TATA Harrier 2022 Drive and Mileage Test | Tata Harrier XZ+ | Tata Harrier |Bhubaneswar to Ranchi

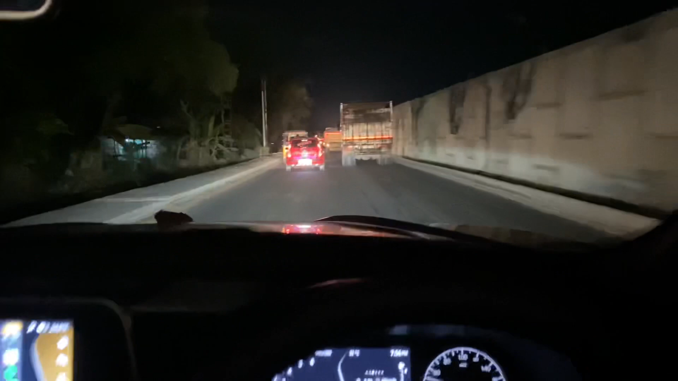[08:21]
the entire construction is in the whole NH, 16, the whole construction is in the whole area, every one way is done, on two sides of the vehicle, on two sides of the vehicle, on the road, I don't have a room for driving. Look at the light. This is low beam or high beam.
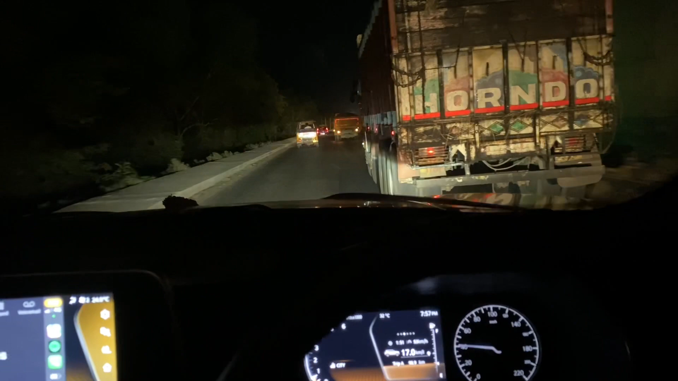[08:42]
Low beam is also good. There is a projector and a white lamp. There is a normal halogen in high beam. I'm fine. I don't know which road I'm driving.
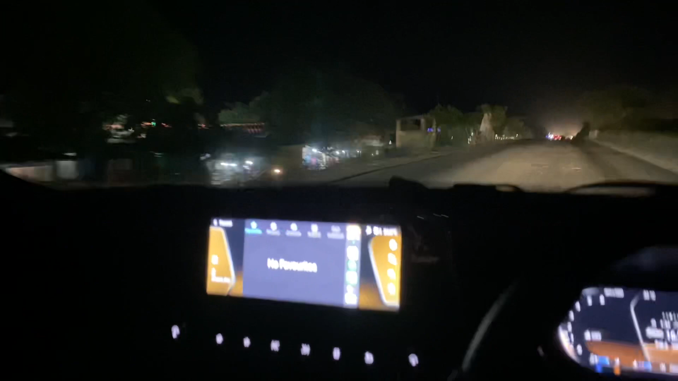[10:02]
The infotainment system. In the night, I have a warm theme. You can change the theme. You can change the color. You can do high and low. There are a lot of features. I will talk to you later. Now I am going to open something to eat. Some of you are hungry.
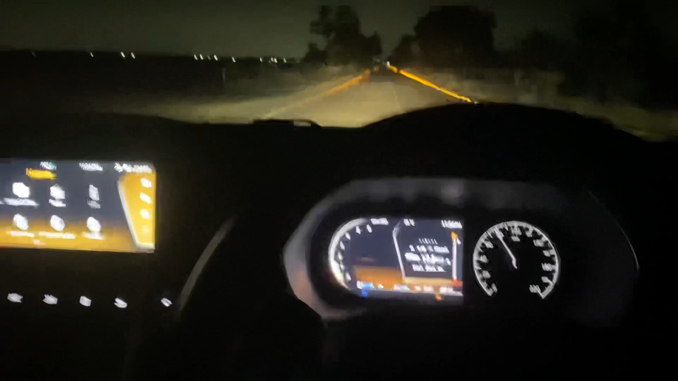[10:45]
I think that in the evening, there was a rough road. There were only diversions. There were two roads. There were only cars in this way. There were no cars in this way. There were no cars in this way. There were no cars at all. So I am going to be good. 17.2 km to this car. Tomorrow time we have to go home. It was also in the evening. This is the mid-point. My hometown is quite wonderful. I am also in the evening.